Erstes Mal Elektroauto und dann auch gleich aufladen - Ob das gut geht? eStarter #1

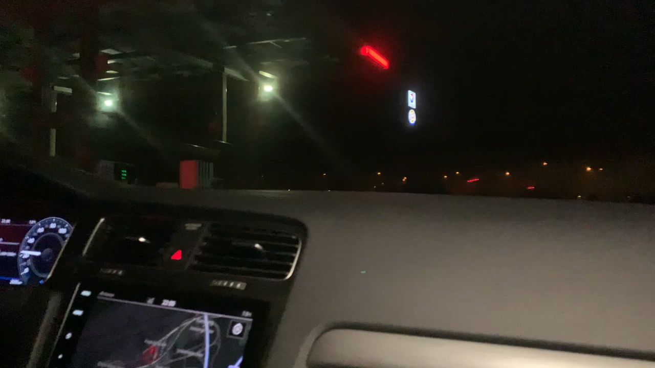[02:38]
Ah, man sieht, man sieht, man sieht. Rekuperation funktioniert.
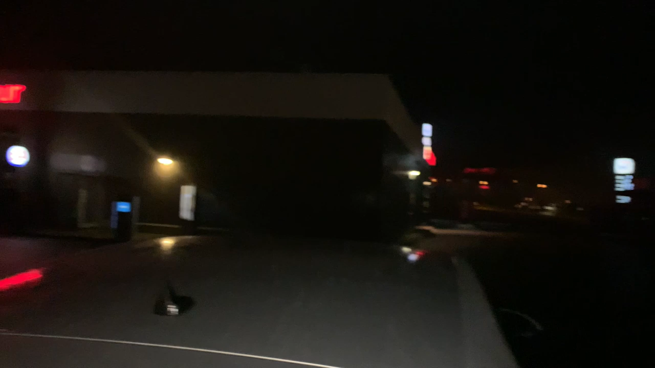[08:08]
Also das Licht kommt halt wirklich nur von der Kamera. Ja, nö.